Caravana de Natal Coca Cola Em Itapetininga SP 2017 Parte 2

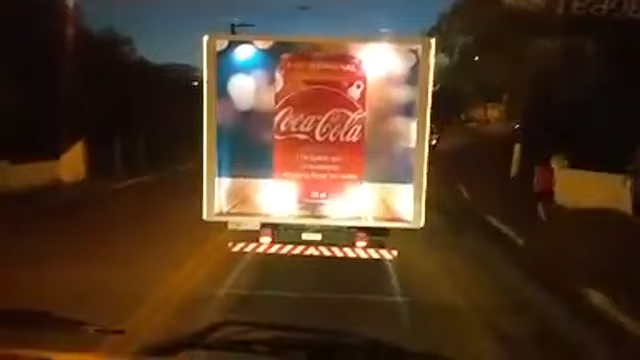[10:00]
Nesse momento passamos em frente ao acesso da Vila Máximo. A gente se aproxima ali da Avenida Padre Brunetti.
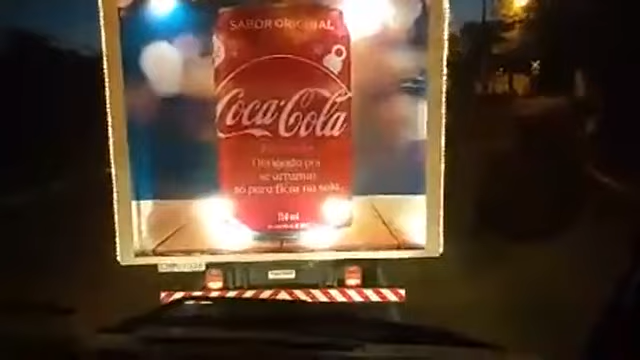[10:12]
Iremos passar em frente à Paróquia São Roque.
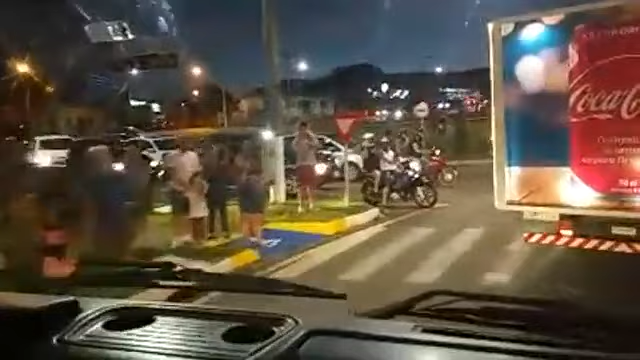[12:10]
Muita gente esperando para acompanhar e ver de perto a caravana. Lá na frente vocês vão ver o caminhão do Papai Noel. Nós estamos no caminhão que leva o urso polar.
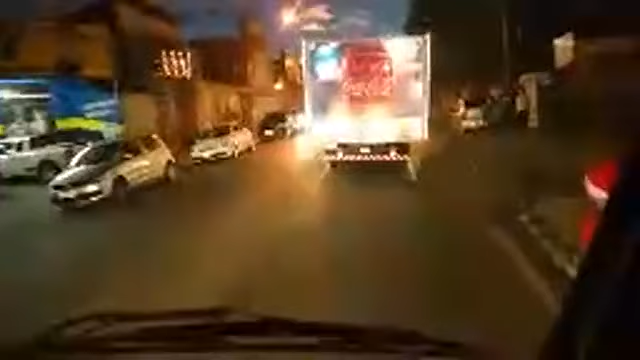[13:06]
Pessoal, nesse exato momento, estamos entrando na Avenida Padre Antônio Brunetti.